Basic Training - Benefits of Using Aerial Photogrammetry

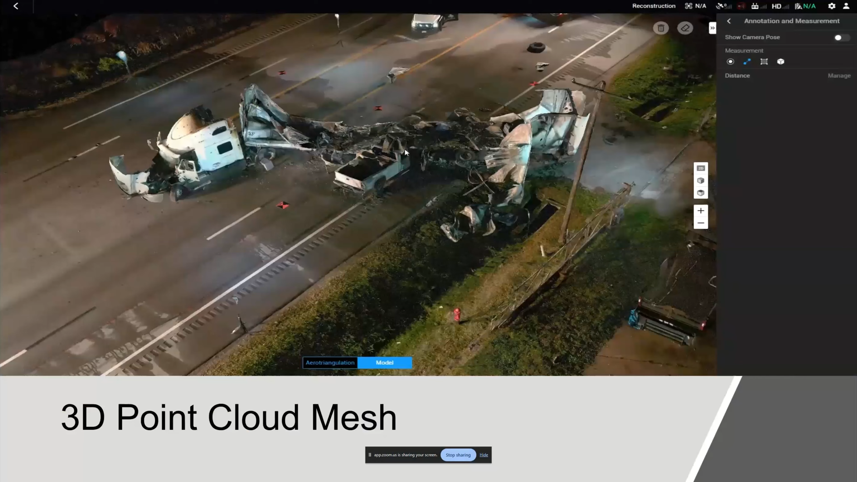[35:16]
This is a 3d mesh that we did again, mapped in drone sense and video, uh, but processed in DJI Terra so that everything in this one was accurate to two point or 1.2 centimeters.
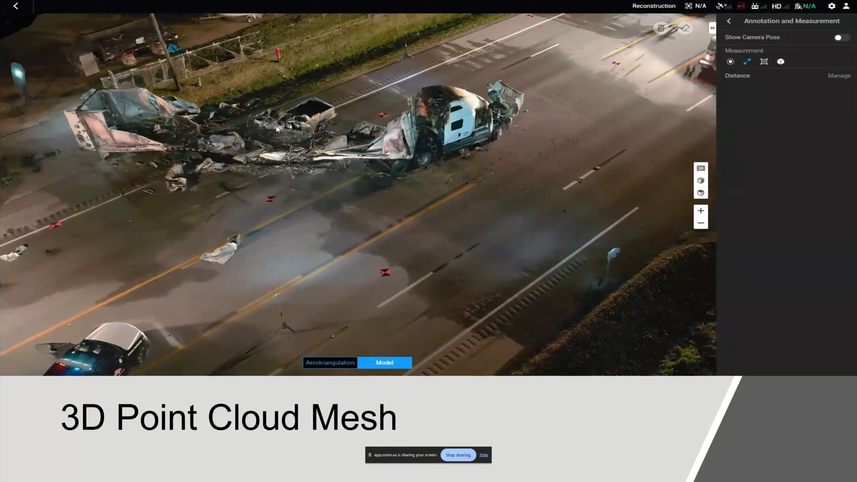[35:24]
Um, be using those ground control points.
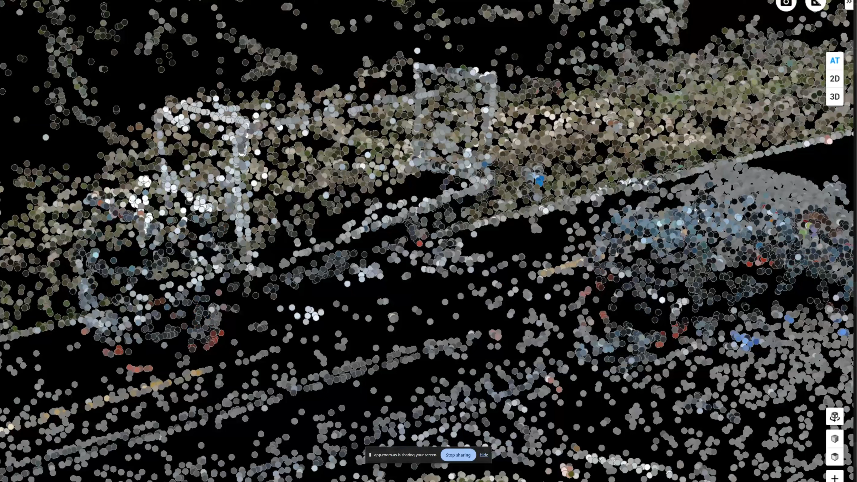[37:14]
And in that is where you can bring in your accurate measurements with your RTK tower or your scale constraints, things of that nature.
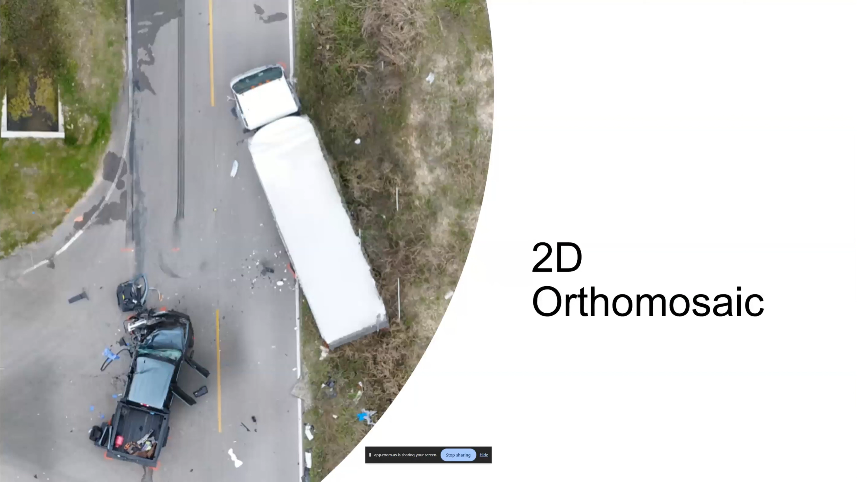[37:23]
Once you've done that, you will get a highly accurate 2d ortho mosaic. Again, you can ingest that into ops hub. And then you'll also get a 3d point cloud. This is a point cloud from that same crash. Some people have a hard time telling the difference between this and the photo.
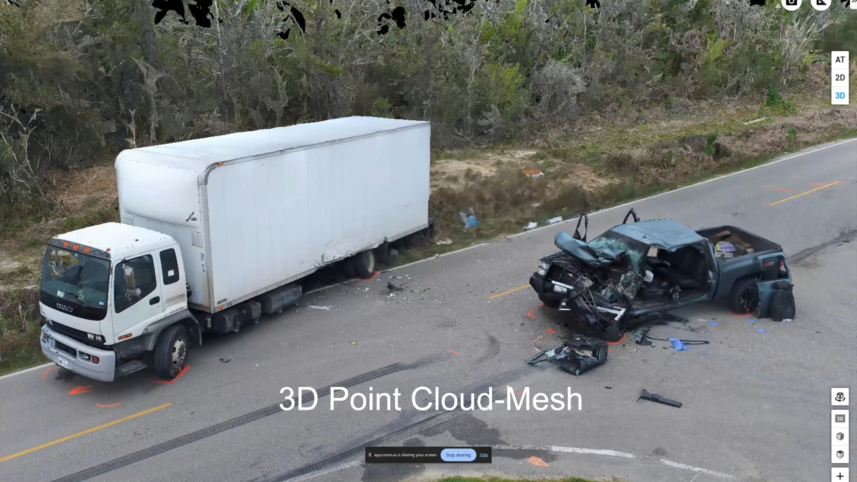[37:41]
This is one of our very first scenes that we were mapping out a long time ago.
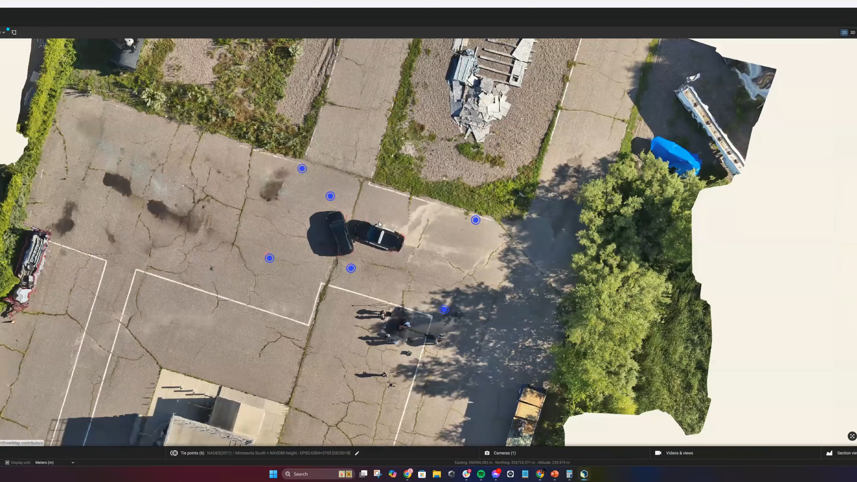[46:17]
Uh, if I were to zoom out of this guy, go into 3d, this will allow you to be able to see what my flight plan looks like.
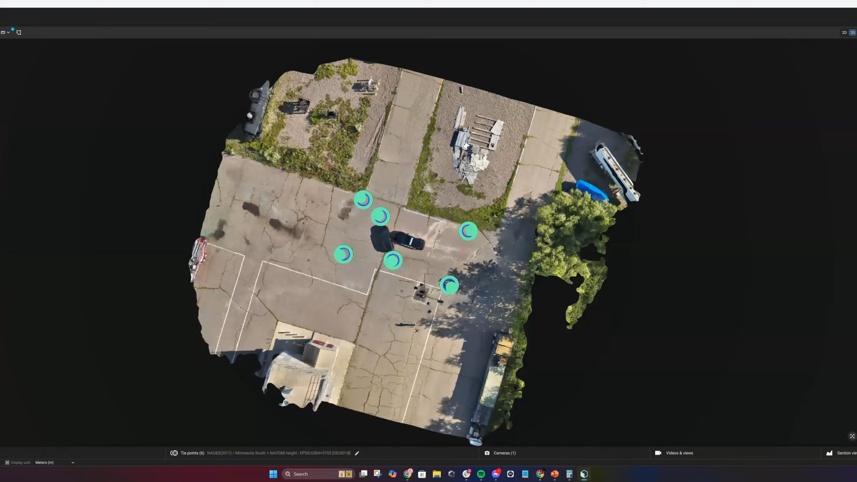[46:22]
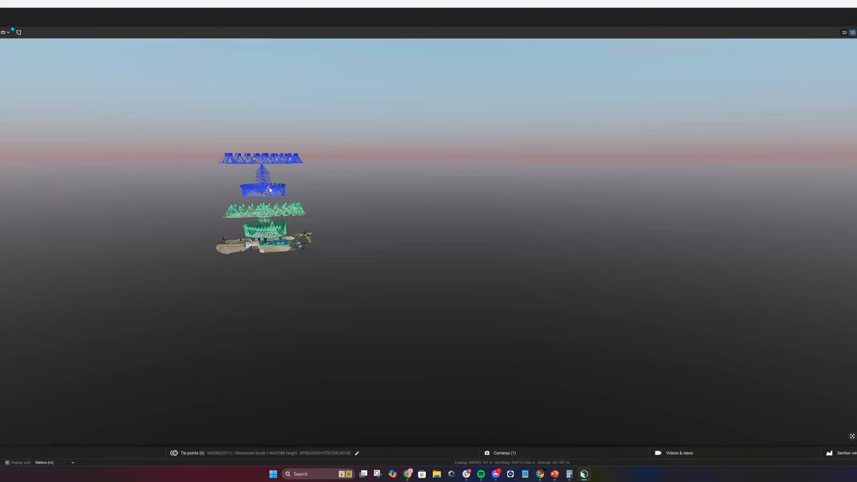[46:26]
So this is what I'm flying. So we have the grid here, right?
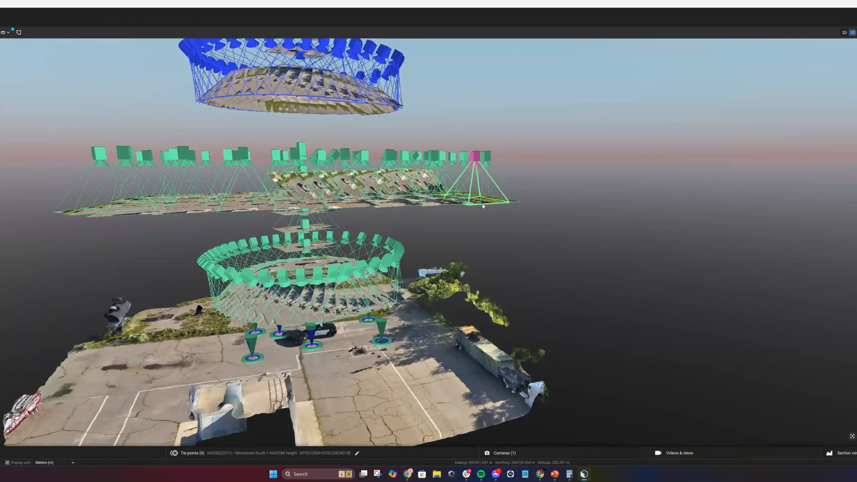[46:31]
You have that 2d grid. And then underneath we have the ladder and then I have my orbit. So that's what my flight plans look like.
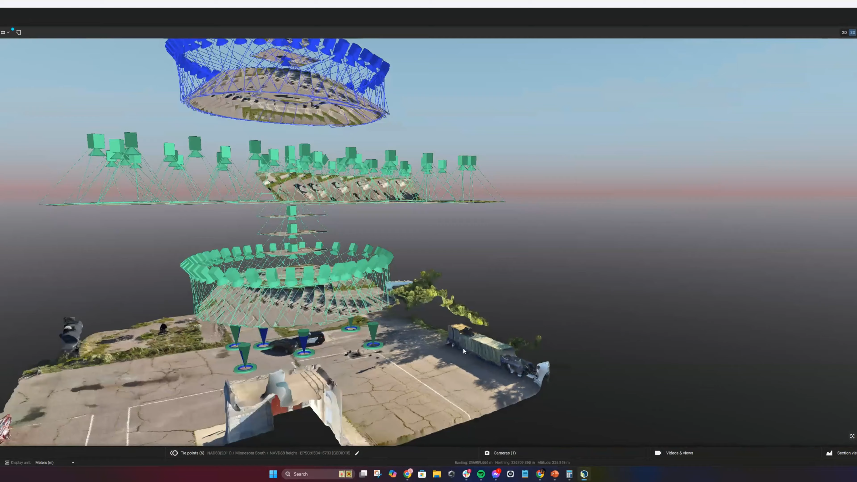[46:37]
Uh, this is Pixworthy Matic for those that are curious. Um, makes it really easy to be able to see what that is.
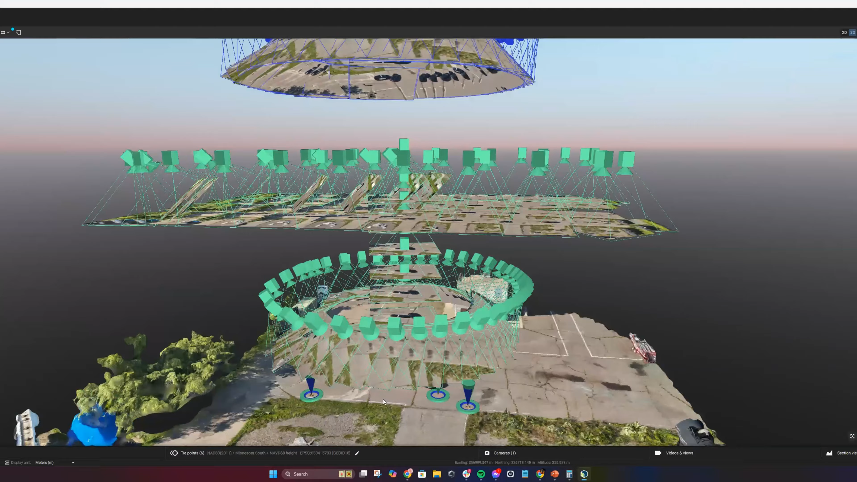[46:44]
And then the blue deviation is altitude deviation once corrected.